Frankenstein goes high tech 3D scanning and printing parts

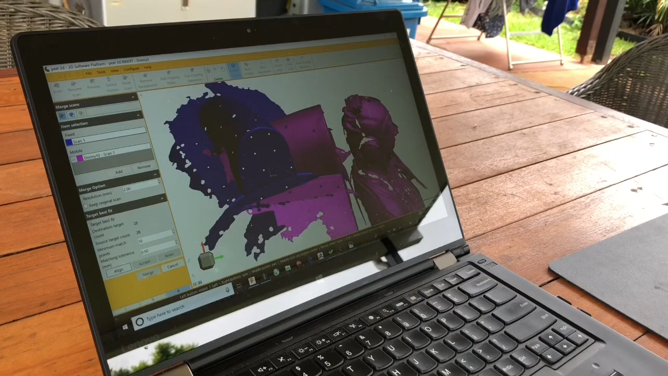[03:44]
And we're going to align these two scans. And the program will use these targets. So it'll align to the targets. So we're going to try that now. Align. And there we go. You can see those two scans there overlapping each other.